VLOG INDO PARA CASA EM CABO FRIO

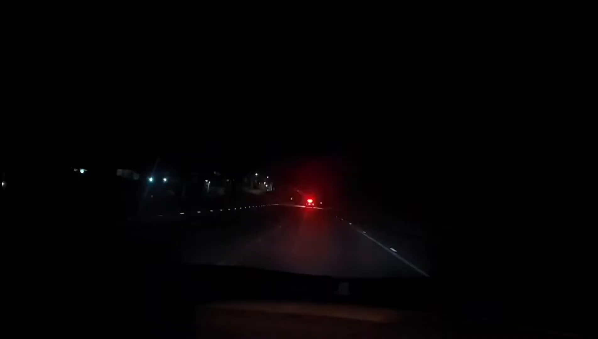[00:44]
Olha, pessoal, como tá muito escuro, tá? O carro da polícia passou lá agora, mas tá muito escuro. Deixa eu ver se eu apagar aqui a luz, que é melhor. Melhor? Tá muito escuro. Tá escuro demais, gente. A gente tá viajando de noite porque feriado, né? Tá chegando feriado, amanhã é feriado. Então vai estar muito engarrafamento e a gente resolveu viajar à noite. Fica uma dica aí.